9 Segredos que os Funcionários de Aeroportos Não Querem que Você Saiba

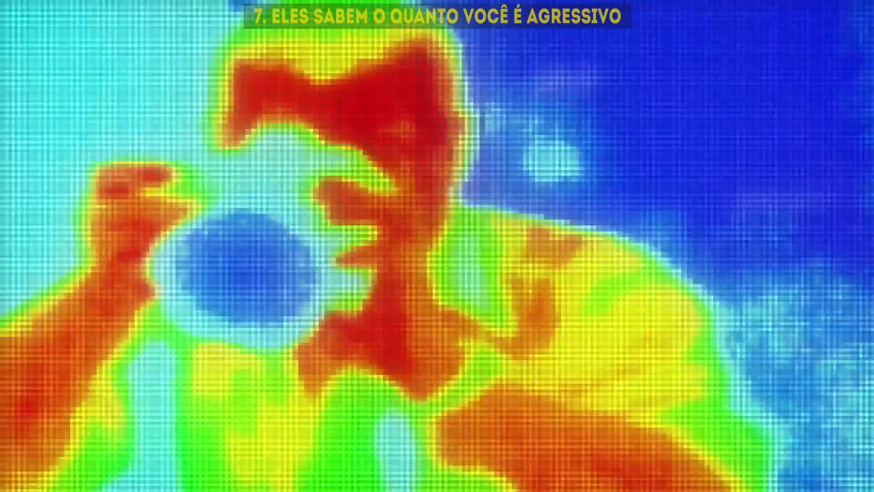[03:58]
E uma tecnologia de imagem ainda mais avançada pode detectar um certo nível de agressão.
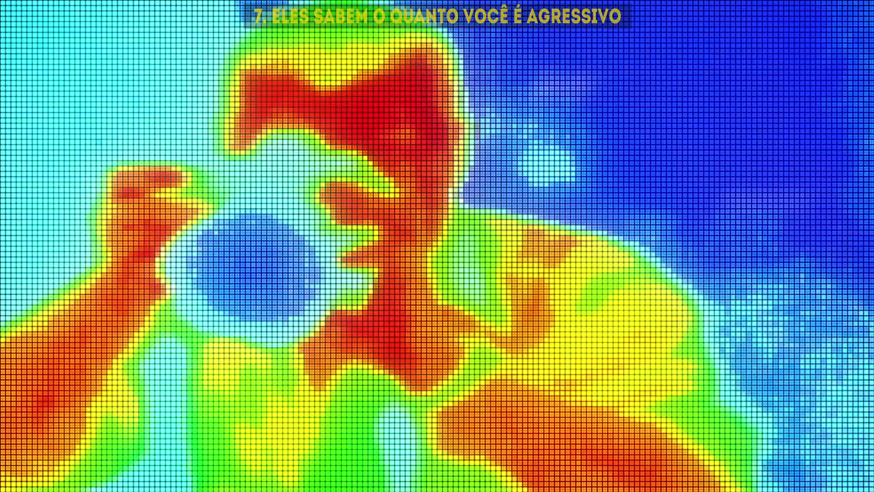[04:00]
Essas câmeras transmitem as informações para um computador. E em casos de níveis perigosos, como quando uma pessoa aparece vermelha na tela,
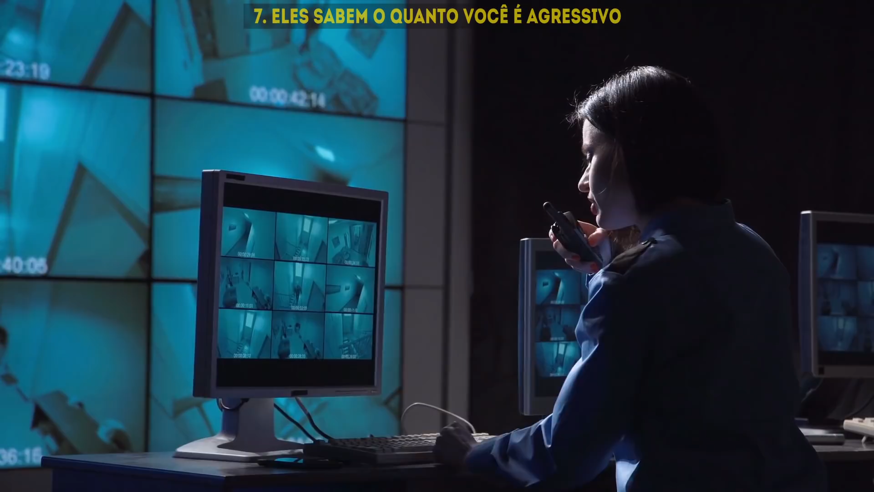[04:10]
o suspeito será parado pela segurança do aeroporto para uma inspeção detalhada. Ele então será examinado por uma combinação de sensores remotos,
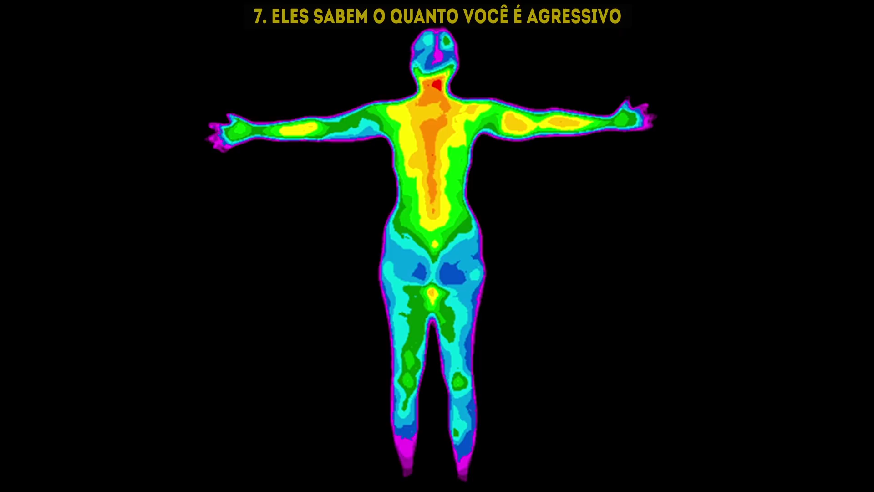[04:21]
tecnologias de infravermelho e também por imagens subliminares. Dessa forma, os especialistas podem detectar as reações específicas de um indivíduo verificando sua frequência cardíaca, respiração e temperatura corporal.